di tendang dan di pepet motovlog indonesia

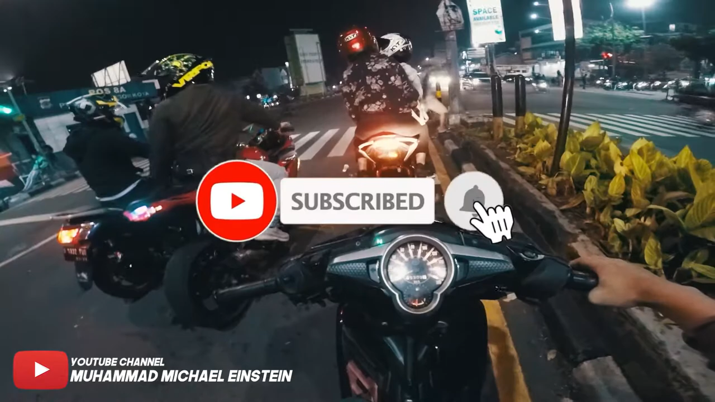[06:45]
Gelo, meledak-meledak boy. Gila ini ninjanya cakep banget dah, si Sigit.